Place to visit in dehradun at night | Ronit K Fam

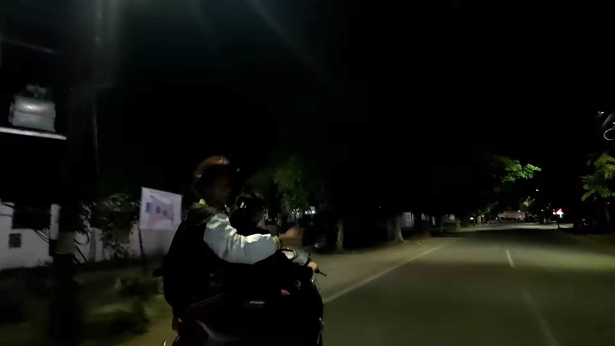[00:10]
ये देख रहे हो आप नीचे कैफे, भाई एकदम एक नंबर है यार।
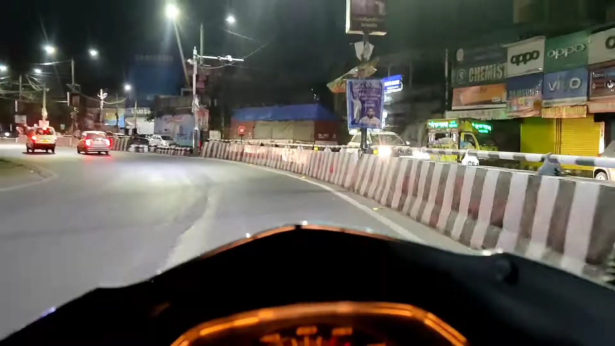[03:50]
Alright, so guys, अभी हम पहुंच गए हैं यहाँ पे घंटाघर के पास।
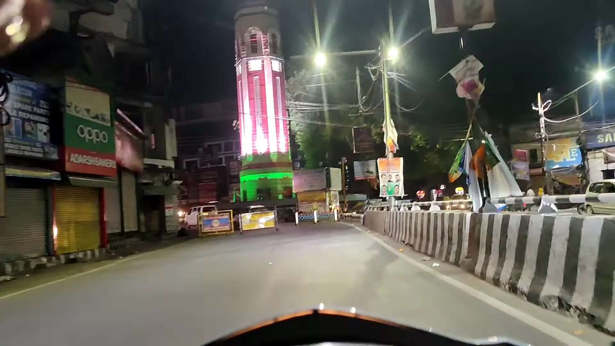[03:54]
ये बहुत ब्यूटीफुल एरिया है, ये है घंटाघर जैसा कि आप देख सकते हो।
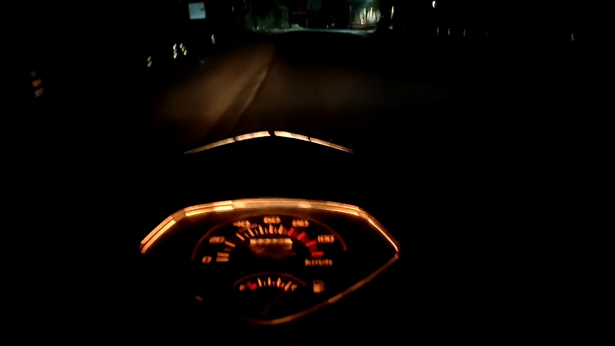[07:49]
गाइस अभी हम पहुंच गए न्यू मसूरी रोड के पास, तो अभी हम बस चलते जा रहे हैं, चलते जा रहे हैं, चलते जा रहे हैं, पता नहीं कब जाके पहुंचेंगे।
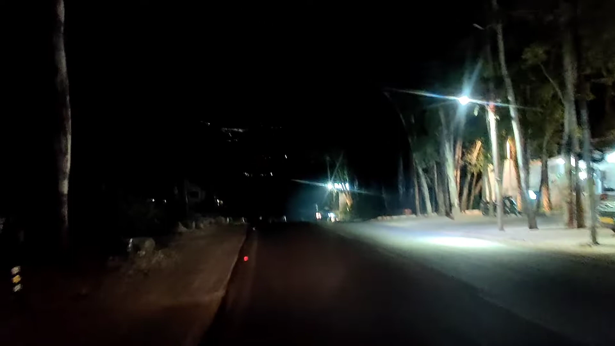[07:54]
वो जो लाइटनिंग देख रहे हो गाइस वहां से, वो मसूरी वो मसूरी है।
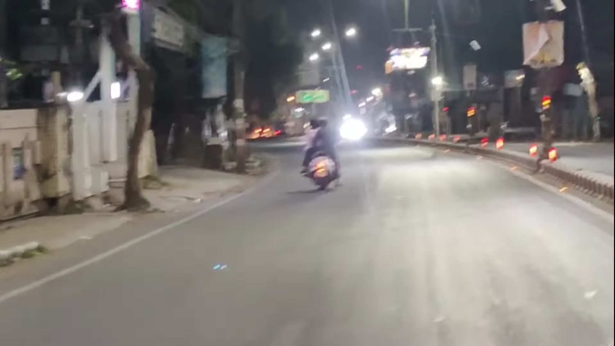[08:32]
भाई गिरने वाली हालत है, मतलब इसकी देख रहे हो लास्ट में,